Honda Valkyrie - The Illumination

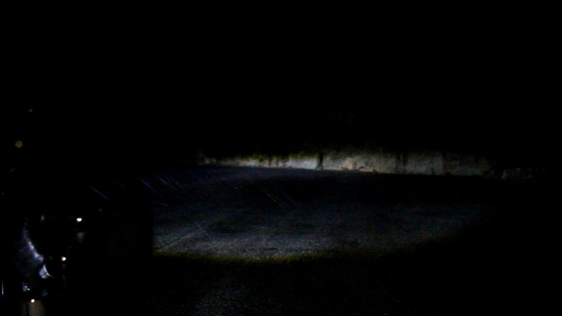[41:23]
Low beam, high beam, upper running lights, lower running lights,